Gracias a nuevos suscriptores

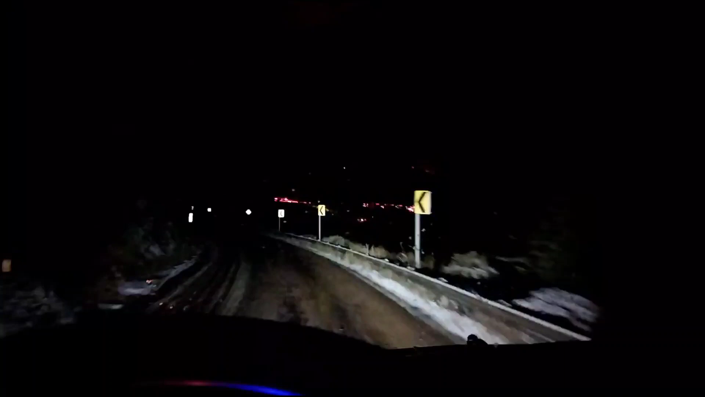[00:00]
¡Ya valió gorro! Nos atoramos aquí en el puerto.
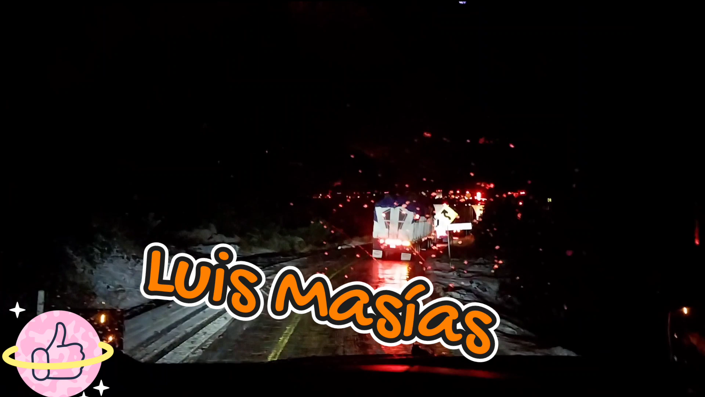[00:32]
Bueno, pues hasta aquí llegamos, señores. Está nevando. Valió gorro.